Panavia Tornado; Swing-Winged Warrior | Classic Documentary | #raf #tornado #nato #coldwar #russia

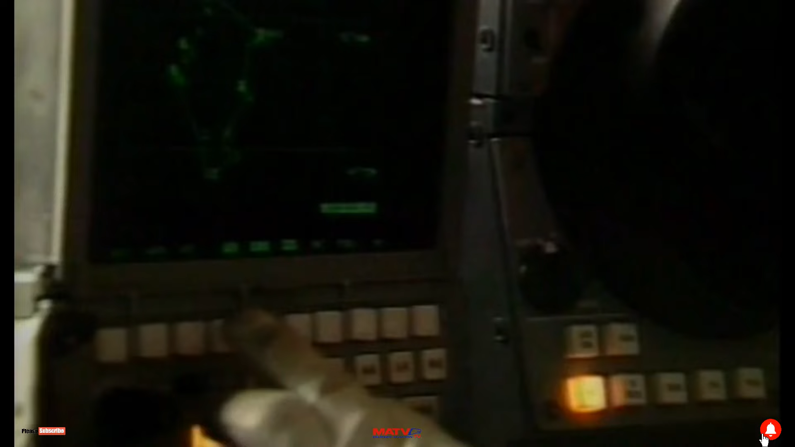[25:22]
This is the mission plan format, with a labelled diagram of the route showing waypoints,